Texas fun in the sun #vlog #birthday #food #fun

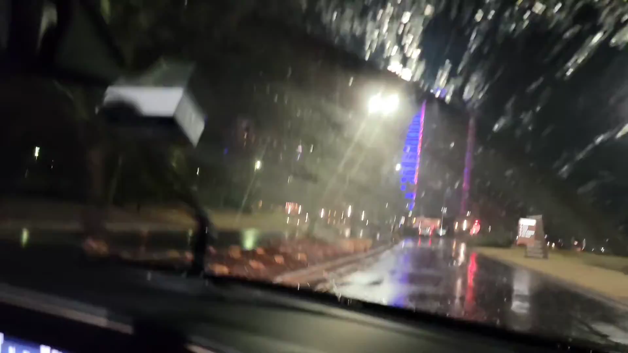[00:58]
It is raining like crazy, you guys. But yes, it's a casino in here too.
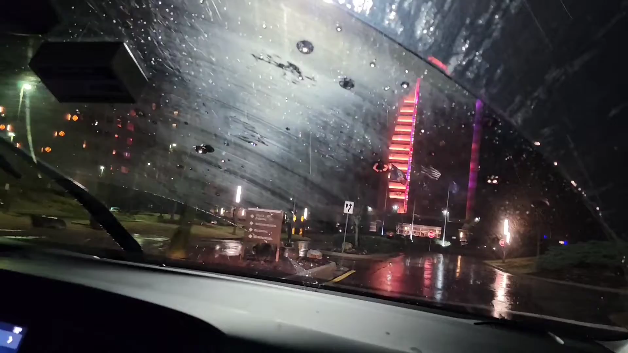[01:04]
It's called Downstream Hotel.
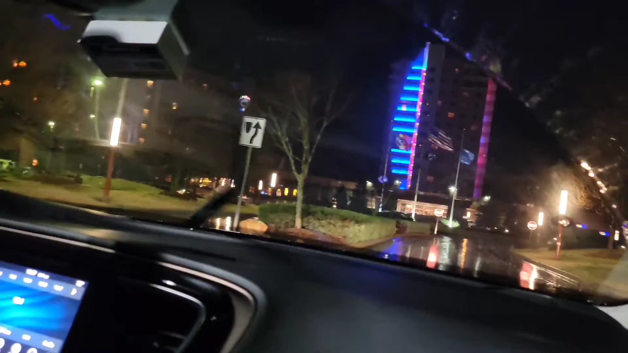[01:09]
Yes, sir. You've arrived.
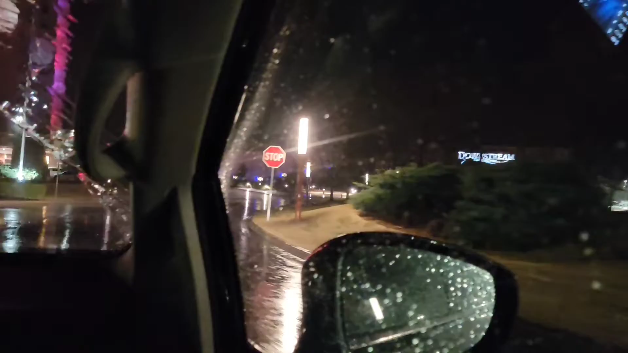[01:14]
We have arrived. I like the lights and stuff.
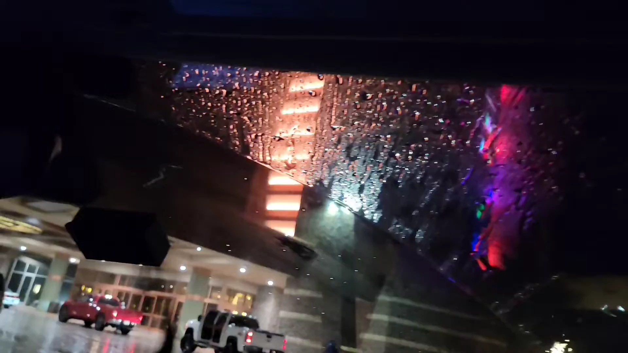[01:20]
Nice. It's like, this is nice. And I forgot. She said, it ain't got no roaches here or nothing.
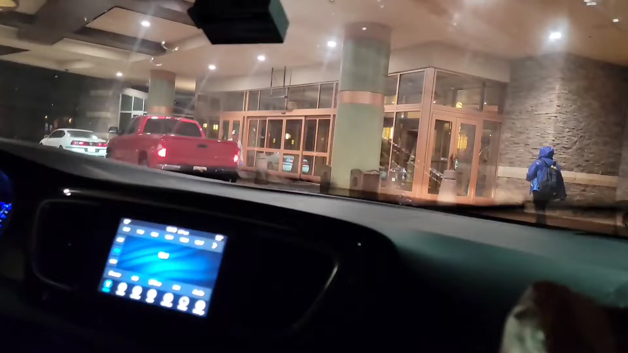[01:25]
They do have a casino, you guys.